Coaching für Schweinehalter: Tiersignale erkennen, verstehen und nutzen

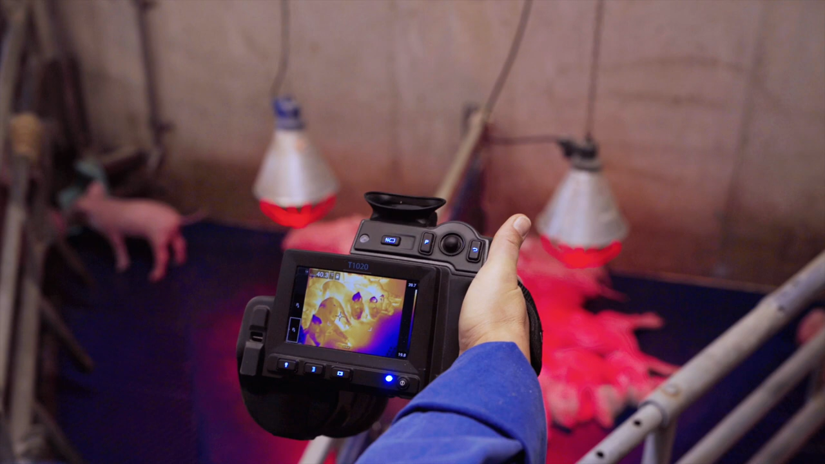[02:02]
aber auch unterstützt mit dieser hochmodernen Wärmebildkamera-Technik, damit wir das Grundproblem hinter dem Problem manchmal zu Gesicht bekommen.